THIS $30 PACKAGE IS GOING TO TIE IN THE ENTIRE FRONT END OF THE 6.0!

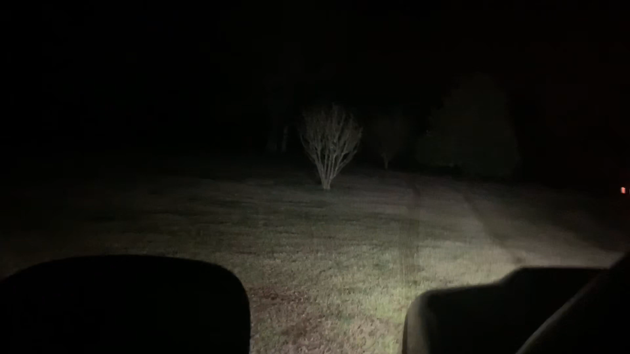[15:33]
and then that is with the fog lights so you can see pretty good distance um again without fog lights lights with fog lights